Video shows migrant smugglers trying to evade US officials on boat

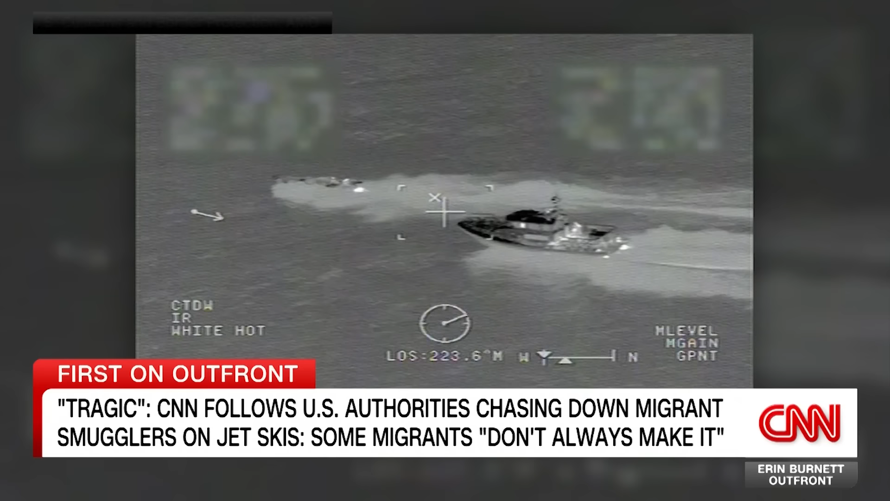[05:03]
Moments like these, where boats filled with migrants rush towards the shoreline, a near nightly occurrence now. Over the last three years, we've seen an exponential increase in maritime smuggling.
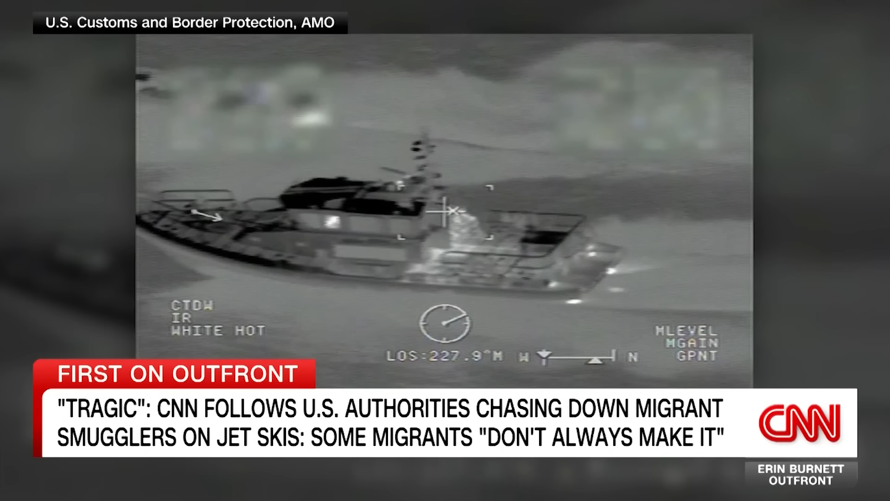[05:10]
They don't understand fully the peril that these smugglers are, are putting them in.